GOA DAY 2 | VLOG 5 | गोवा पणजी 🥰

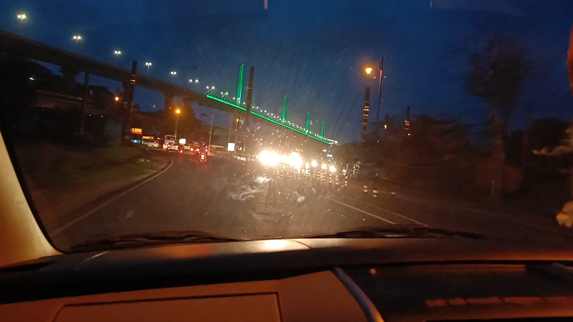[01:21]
हाँ ता ग्रीन जाली लाइट्स क्योड़ा ओड़ा ब्रीज है अबन फिरुन फिरुन तिकड़ जातो है
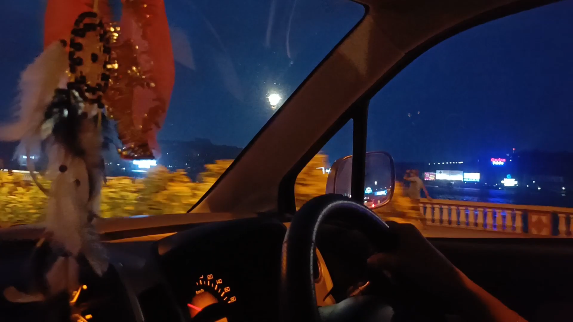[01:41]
वाव क्रूज बादे किती सुन्दर सुन्दर है